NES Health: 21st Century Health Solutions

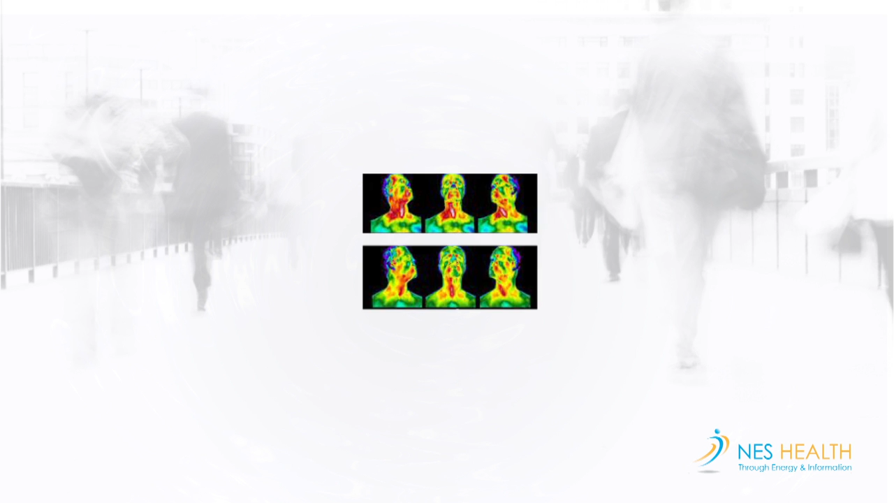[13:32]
A thermography has also been used to investigate the efficacy of the Ness therapeutic system. Using a thermal imaging camera, images were taken of subjects before and after Ness MyHealth therapy using broadcast-only mode,
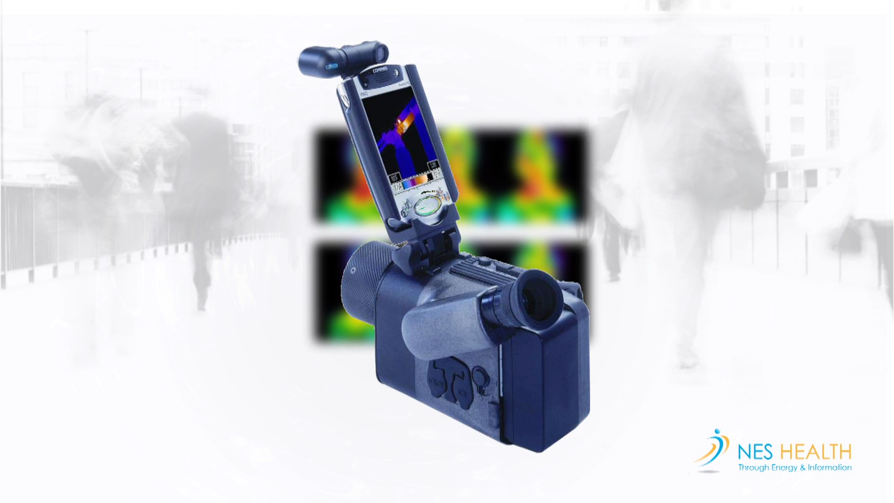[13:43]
and as is seen from this case study of a massage therapist with pain in the fingers and both thumb joints,
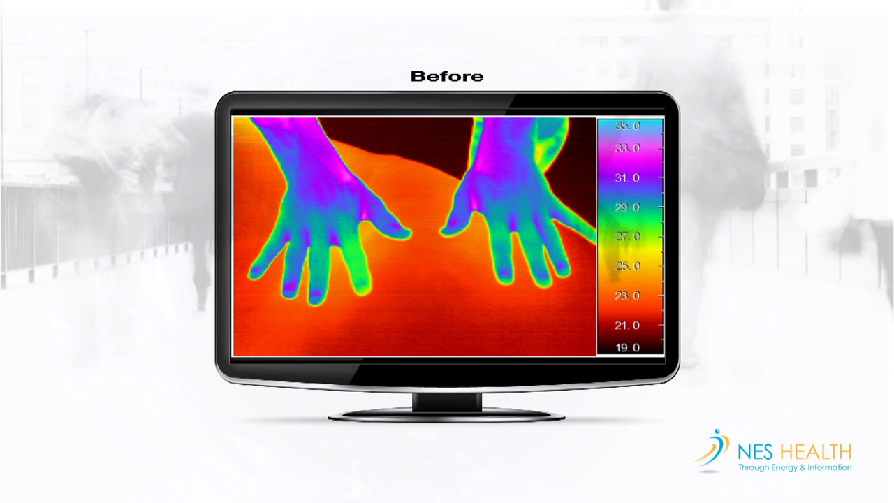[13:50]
just a six-minute MyHealth session using three simple functions applied off the body led
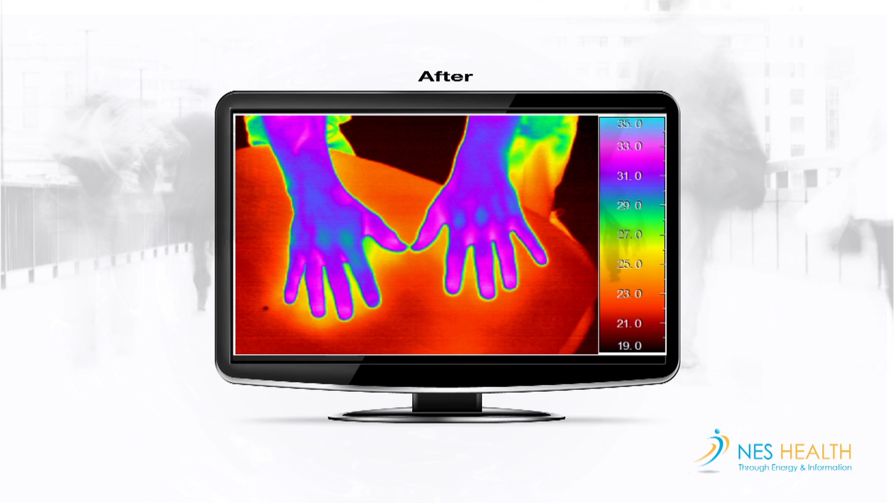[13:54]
to a significant change in blood flow as visualised by the camera, accompanied by a reported relief in pain severity levels.